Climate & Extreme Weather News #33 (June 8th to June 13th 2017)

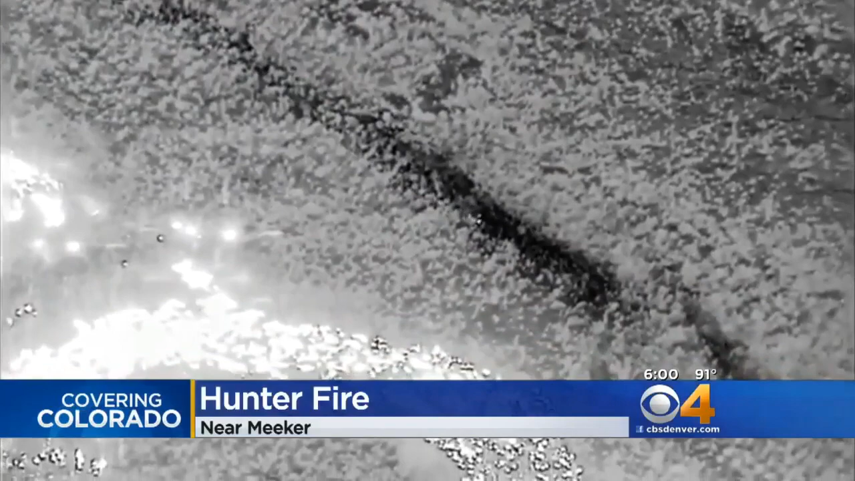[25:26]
Right here, we have infrared video of an air tanker attacking the Hunter Fire.